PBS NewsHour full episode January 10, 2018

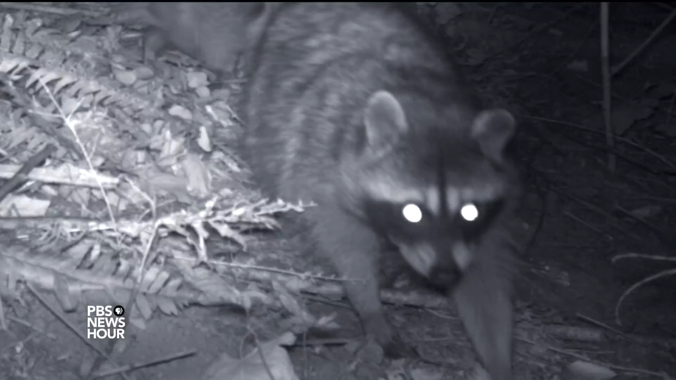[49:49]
We get some photographs that are just amazing,
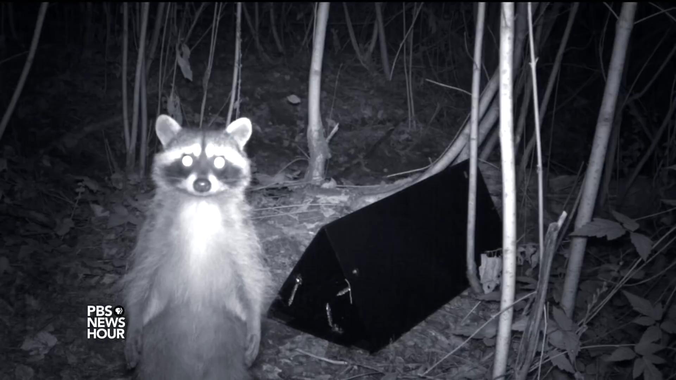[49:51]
like the raccoons posing in front of a camera, or, you know, the coyote at the water hole, all sorts of cool things.
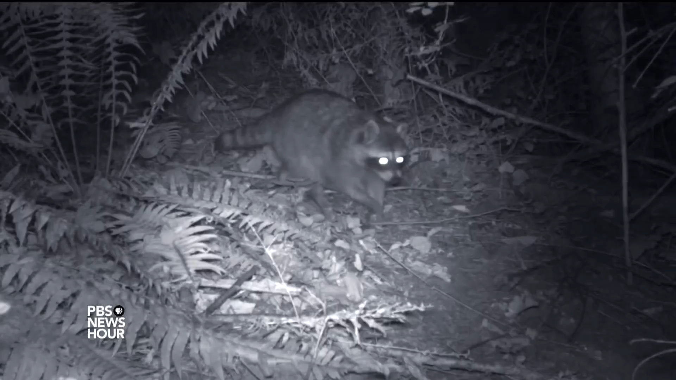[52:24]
Raccoons, you have kind of a daily commute, especially in the summer when the moms have their kits. You can hang out near the base of the tree and see them coming up and down. We create conditions for raccoons that tend to make them quite happy.